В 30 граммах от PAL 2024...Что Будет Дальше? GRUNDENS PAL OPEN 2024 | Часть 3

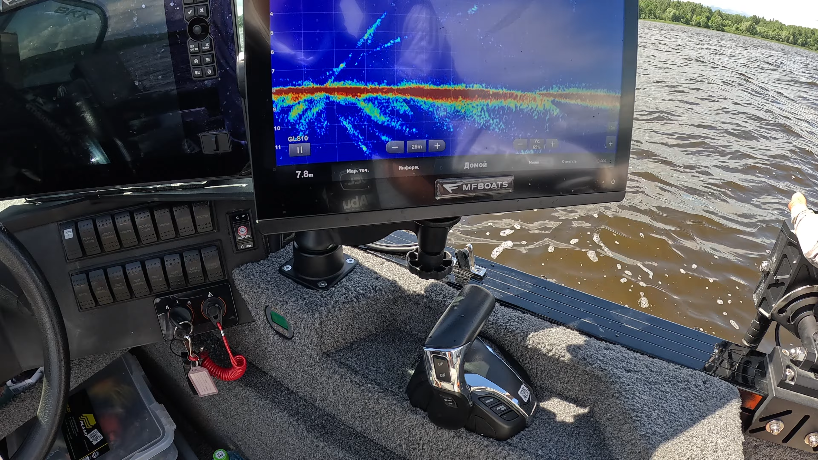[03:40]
On screen: depth 7.8 m
А вон она потихоньку прямо уходит, видно. Потихоньку, потихоньку, потихоньку. И легала, да. И все, и спряталась. Вообще ее не видно. У меня тут отобало. А, не у меня, кстати, шаган. А, ну да, отъехал.
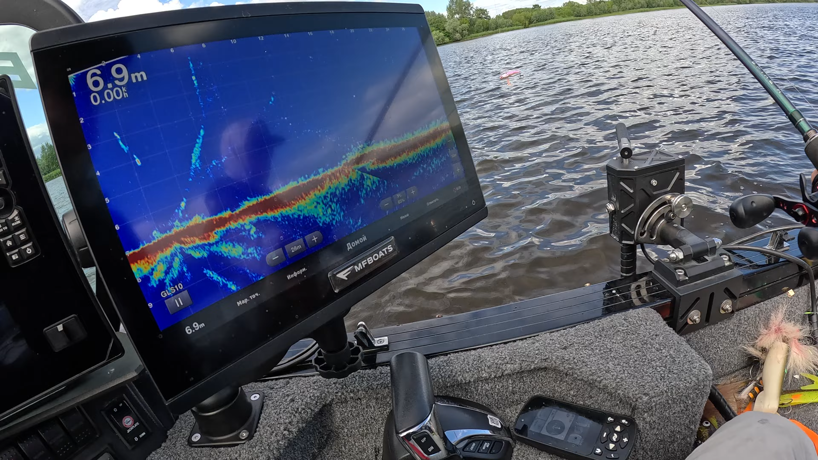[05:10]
On screen: depth 6.9 m
И вот он как сразу опускается на глубину. Даже без прокола, без всего. Ну, она небольшая, если быстро всё делать. Ну, прям совсем.
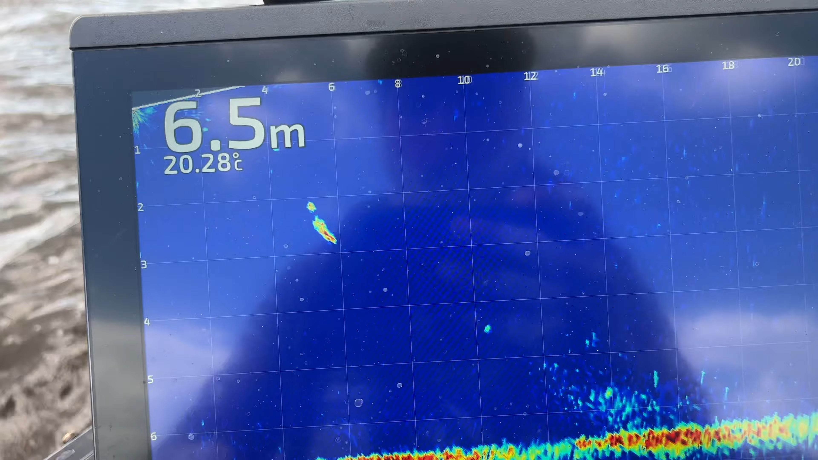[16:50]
On screen: depth 6.5 m, water 20.28°C
Пузырики пускает, такая не спеша уходит. Пузыри истрам, да? Да.
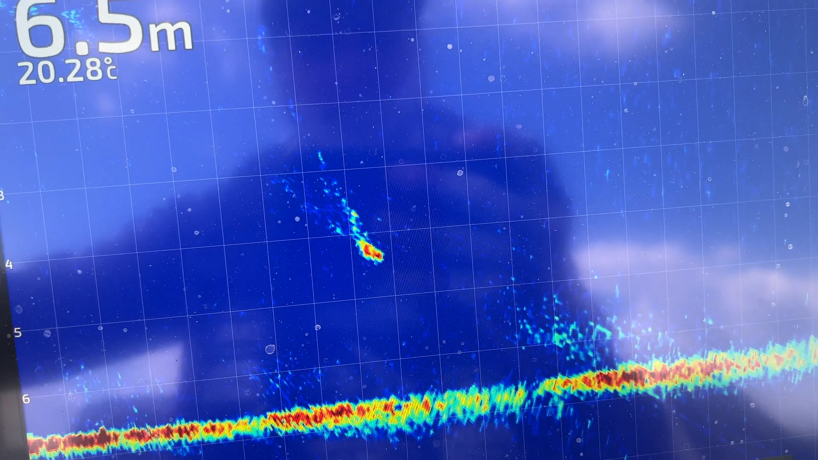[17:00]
On screen: depth 6.5 m, water 20.28°C
Чисто, вкусно. Прям не спеша так, вальяжно.
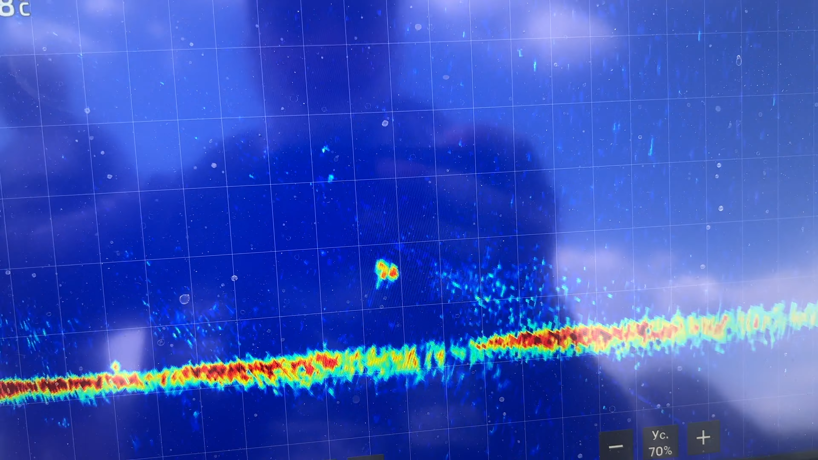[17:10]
Щука. Ну, щука, да. Здорово, спортсмены! Здорово! Привет, привет! Рыба есть, но не клюет. Ходят? Да. Ходят, ходят. Но не заходят, да? Но не выходят. Да, вот висит.
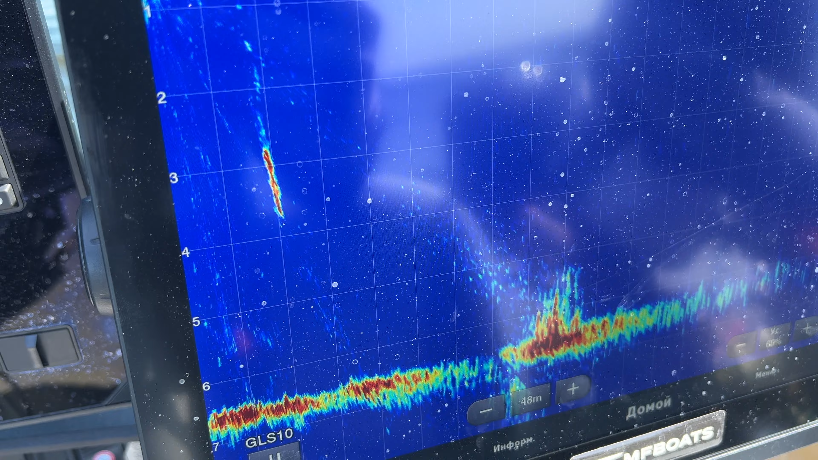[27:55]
потихоньку вальяжно все хорошо но сила намного потратила на
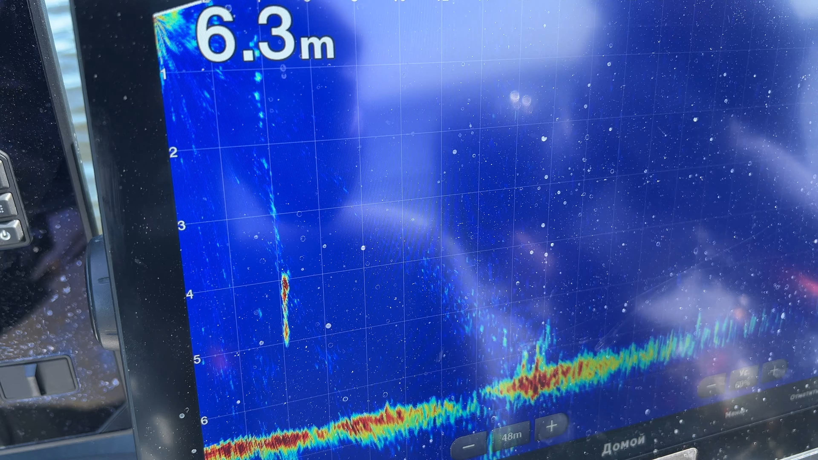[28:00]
On screen: depth 6.3 m
старт и подлодку слушай она видишь до лодки у меня очень легко дошла прям вообще легко но я говорю я увидел просто в экране я